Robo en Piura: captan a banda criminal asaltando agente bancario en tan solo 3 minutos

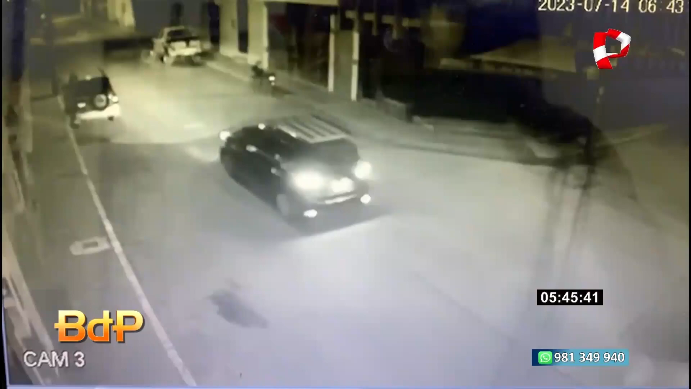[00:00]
hasta el lugar donde cometerían su atraco. Este grupo de asaltantes logró romper en cuestión de segundos las rejas de este agente bancario de la ciudad
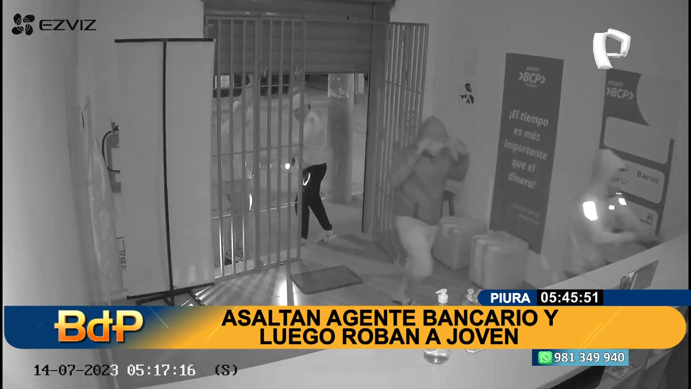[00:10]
de Suyana para llevarse todo lo que estaba a su paso. Este asalto duró más de tres minutos, donde estos zampones se llevaron CPUs, una laptop y equipos celulares. Una vez con su botín en las manos, estos sujetos pudieron escapar de la zona con un rumbo desconocido.
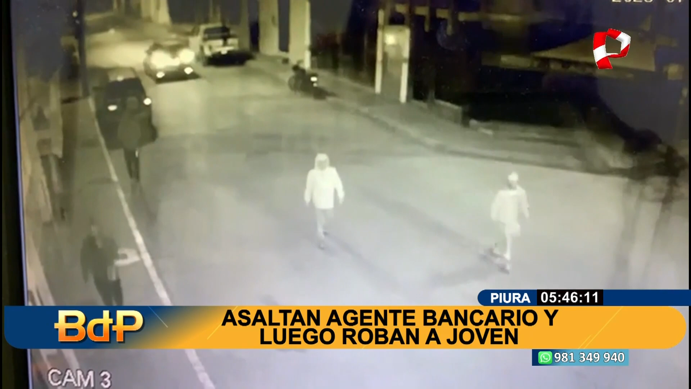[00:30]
Sin embargo, tras la difusión de las cámaras de seguridad de este negocio, una persona denunció haber sido víctima de uno de los integrantes de esta banda criminal.